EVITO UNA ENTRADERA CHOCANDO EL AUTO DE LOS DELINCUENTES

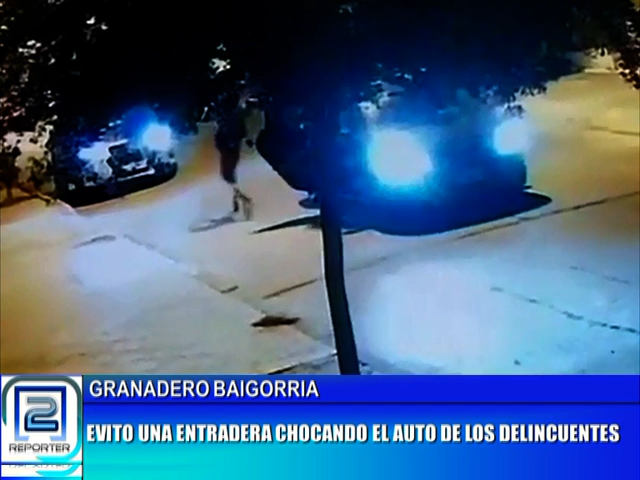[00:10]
cuando fue abordado por cuatro delincuentes que intentaron robarle el auto, no se sabe, robarle plata, dinero. Entrar a su casa. Entrar a su casa. Exacto, pueden ser... Ahí está, el auto es el que se ve un poquito ahí abajo del árbol. El que está sobre la mano derecha, veo bien, ¿no?